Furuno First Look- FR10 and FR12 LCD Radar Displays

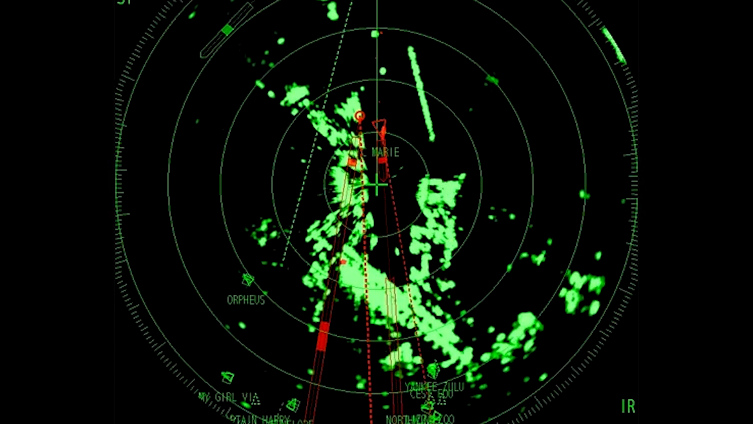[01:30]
Having this knowledge in advance can guide you to take a safe course of action. And let's face it guys while underway it's often hard to judge whether you can keep your current course and speed with just a conventional AIS presentation alone. With Furuno's Risk Visualizer radar feature you can see at a glance whether or not there is a risk of collision or even a close approach
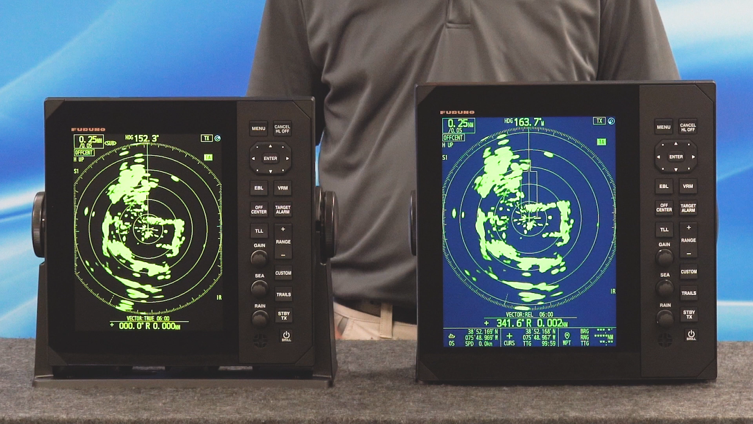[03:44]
The FR-10 display is a 10.4-inch color LCD,
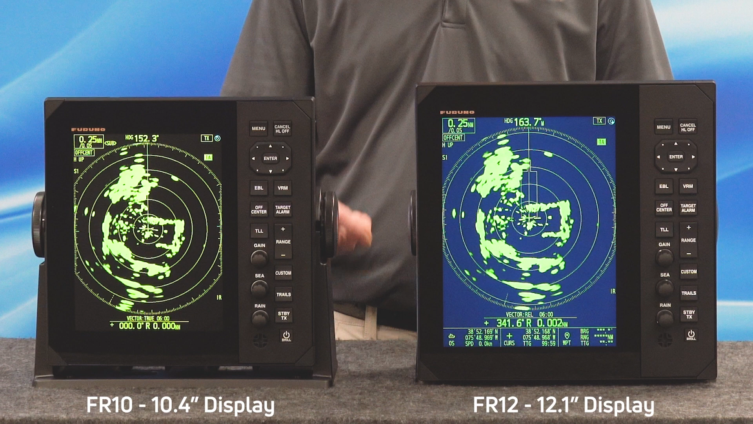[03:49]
while the FR-12 display is a 12.1-inch color LCD that offer many features for both recreational and commercial use. Both displays can be connected to either 12 volts or 24 volts DC. They both come with a bracket of standard supply,
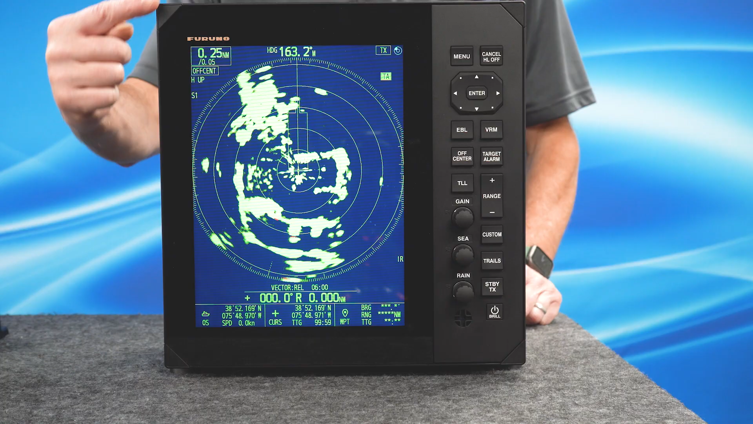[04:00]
but these displays are easily flush mounted from the front by attaching a screw on all four corners for a nice easy install from the front.
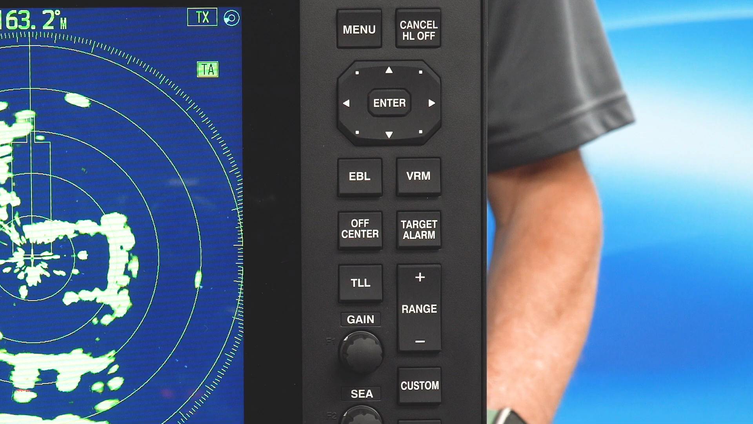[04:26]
On the front of the display, you have a comprehensive keyboard that gives you instant access to all of the command features you'd want to use on this radar.